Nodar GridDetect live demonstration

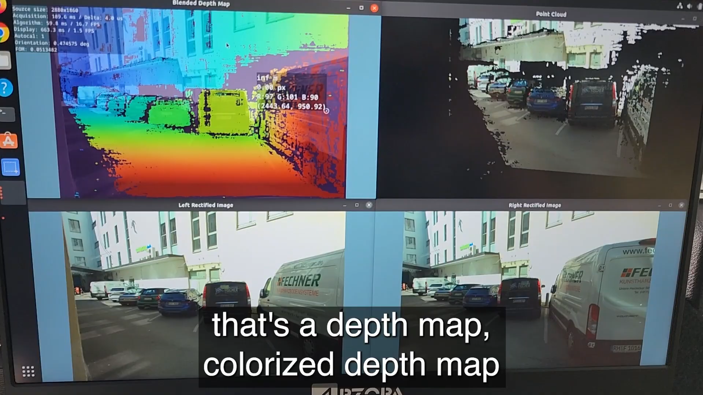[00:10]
so what we've got here is on the left hand side that's on the top in the top that's a depth map colorized depth map with red meaning that denoting points
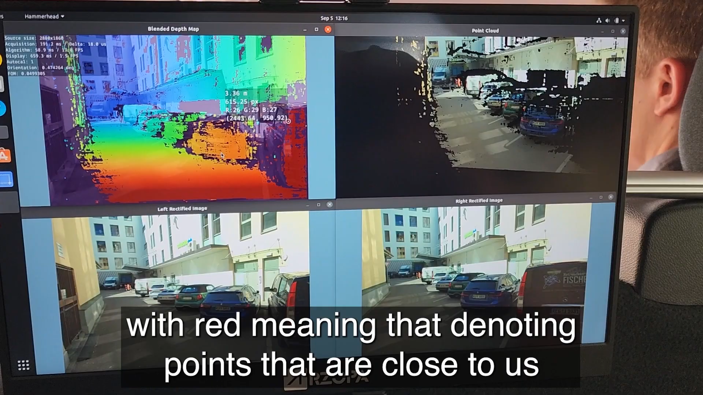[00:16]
that are close to us and blue those that are far away of course intermediate colors representing
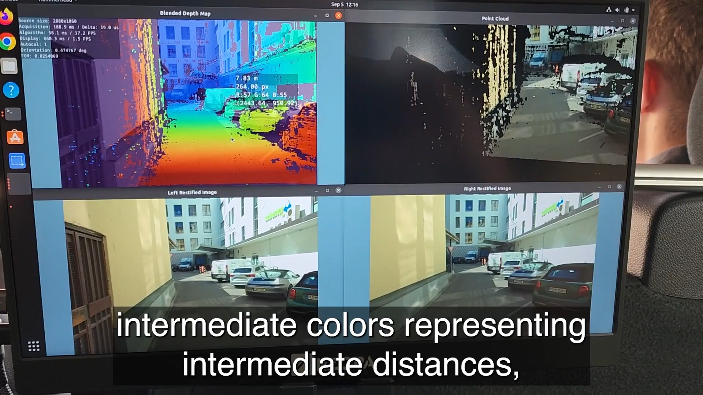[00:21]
intermediate distances and on the right hand side
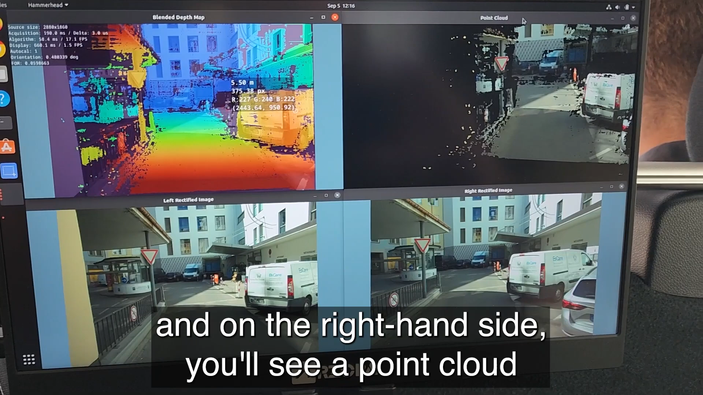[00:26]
you'll see a point cloud that I can rotate and you can see three-dimensional
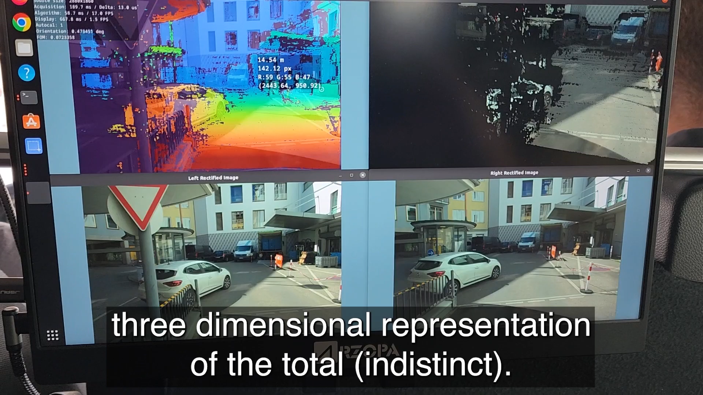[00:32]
representation of the whole world contrary to lighters
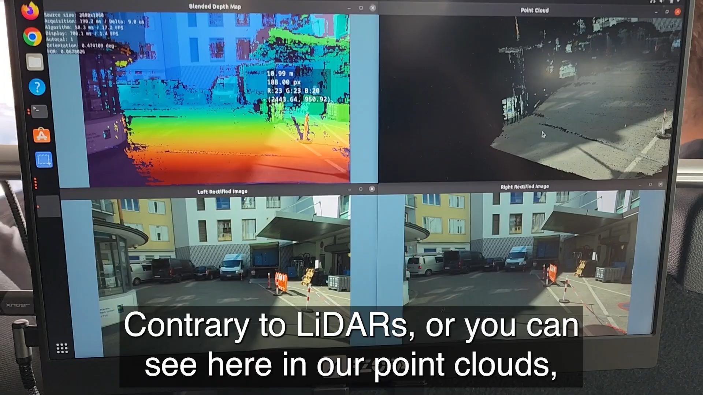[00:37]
what you can see here and in our point clouds I'll maybe make it a little larger once
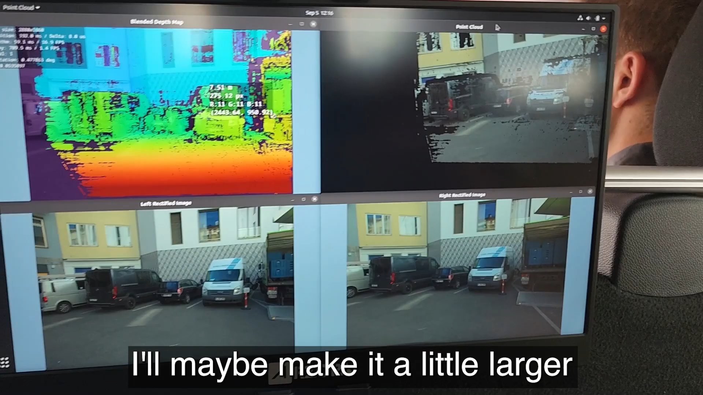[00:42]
we leave the parking lot you're the first group so we're still on the parking lot we'll start the next towards there
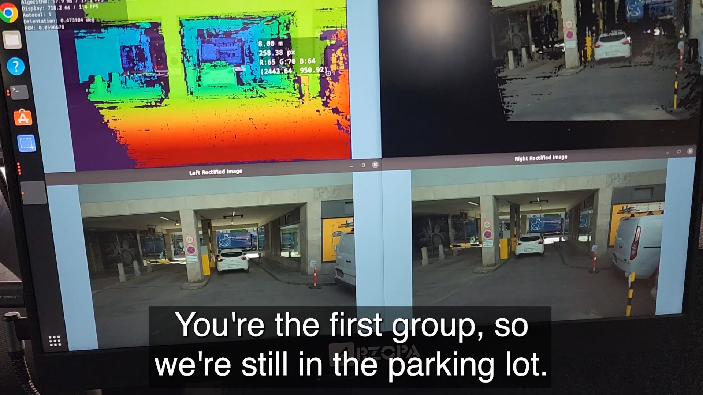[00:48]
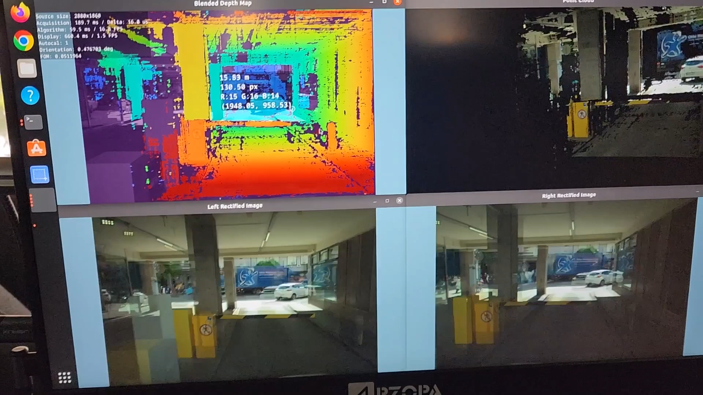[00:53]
but already here you should be able to see the whole structure of the world a
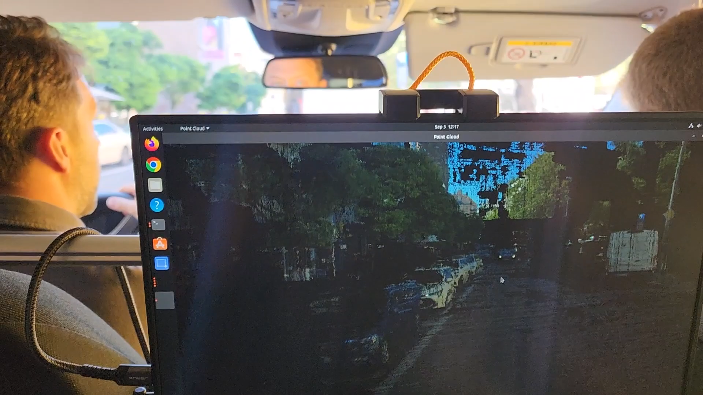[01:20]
I want to show you the point cloud first should reflect what you see in front of the car and we can rotate it
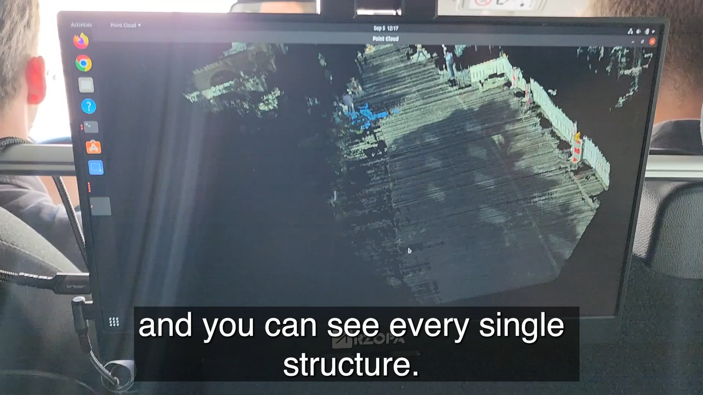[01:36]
and you can see every single structure so contrary to lighters our point clouds have color
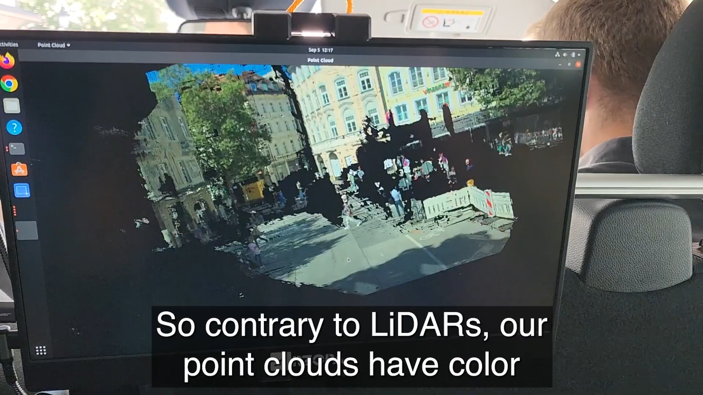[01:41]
because every point comes from a camera and cameras take color images